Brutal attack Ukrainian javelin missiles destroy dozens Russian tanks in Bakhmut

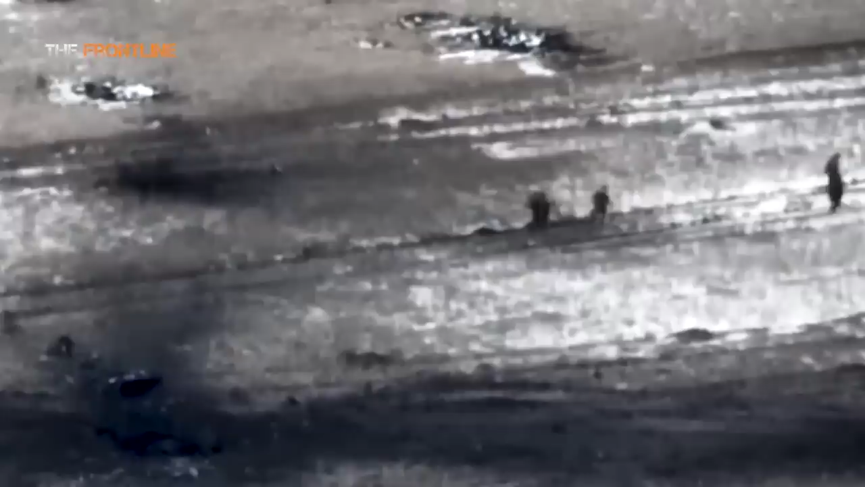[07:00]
with later images showing other Russian positions peppered with explosions.